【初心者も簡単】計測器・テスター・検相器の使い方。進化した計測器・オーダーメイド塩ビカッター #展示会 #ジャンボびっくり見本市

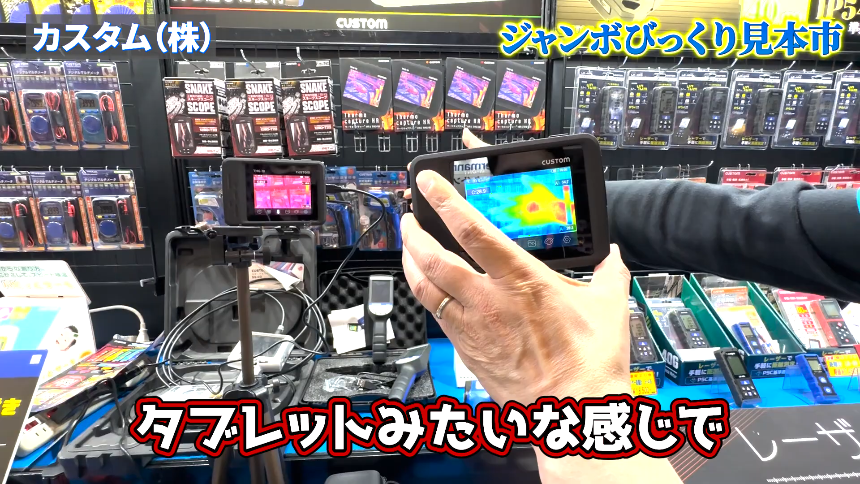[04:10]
でサブレットみたいな感じでより細かく見れるってことですか?こういうトークでもこういう形であの、LEDが赤くなってるのかで、